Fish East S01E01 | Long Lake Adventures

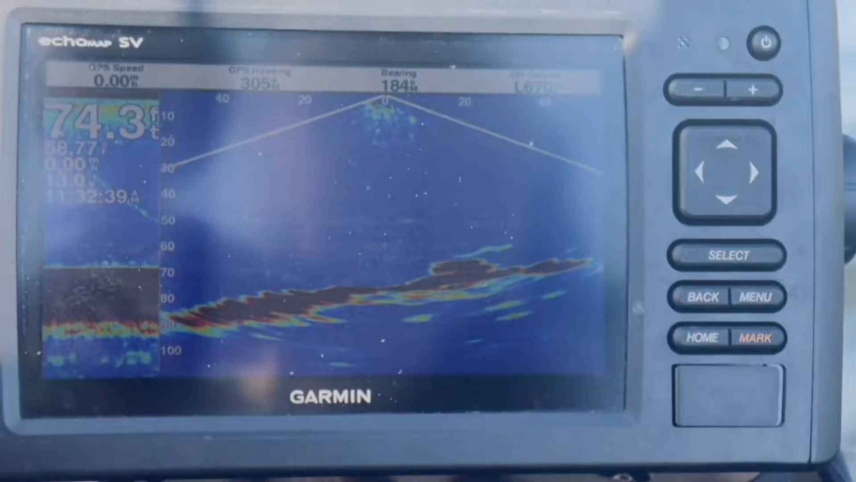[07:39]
lake is a big bowl and you as you can see we're in 74 foot of water this
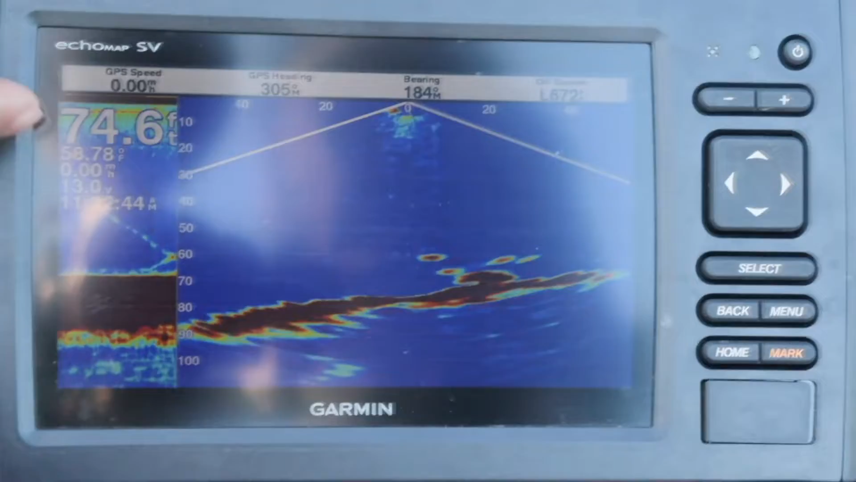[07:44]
is a traditional sonar that you see on the left and on the right where you're looking at it's panoptics and the advantage of panoptics is that you get to see the fish swimming around in real time that does two things for you number one it confirms the fact that you're looking at actual fish but number two what we're doing is being able to experiment with our
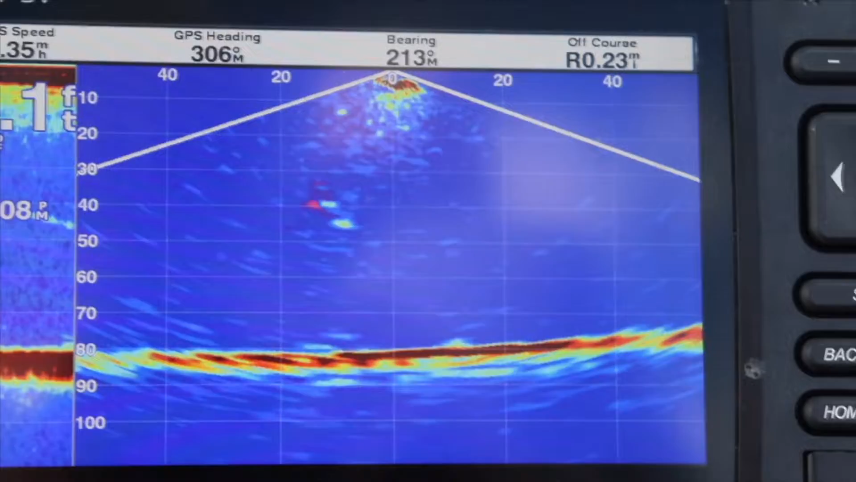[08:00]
presentations and seeing how they react in real time and here's the fish chasing up to Donnie right now he's hovering around Donnie's jig can you get him to go Don
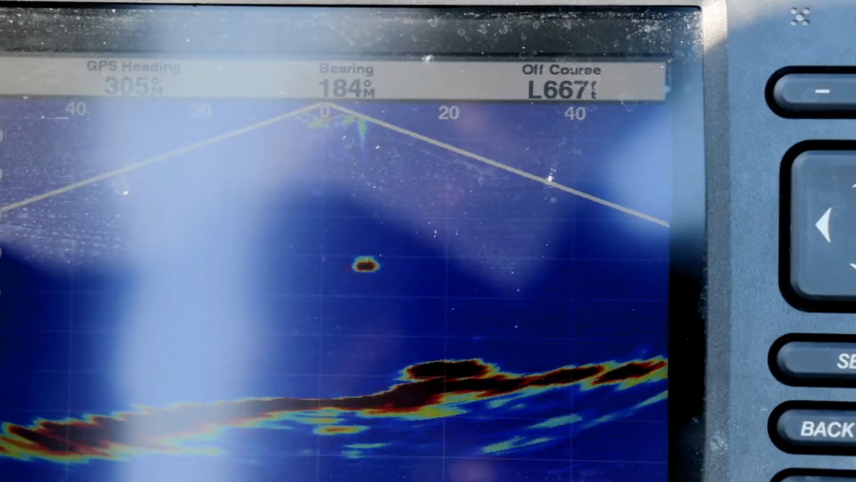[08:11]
he grabbed at it and that's the beauty of panoptics you get to fool around it's a video game and we've been able to mark this structure right here which seems to be a big boulder and there's some fish
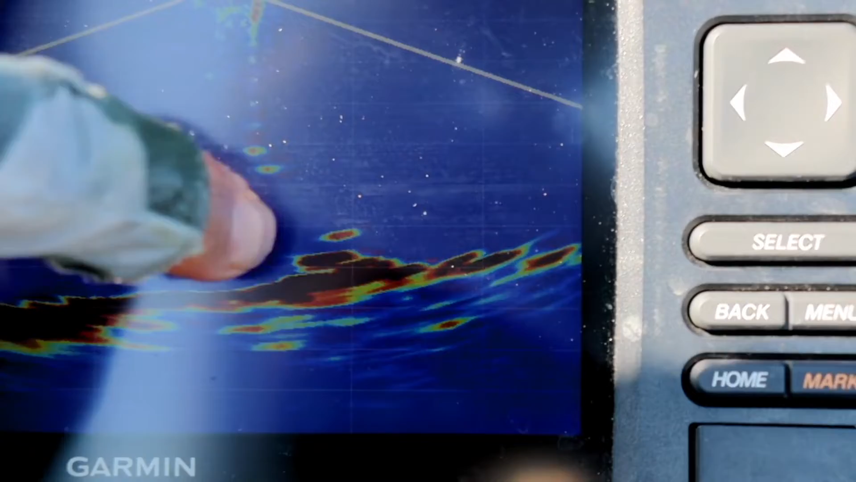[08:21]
holding tight to that structure yeah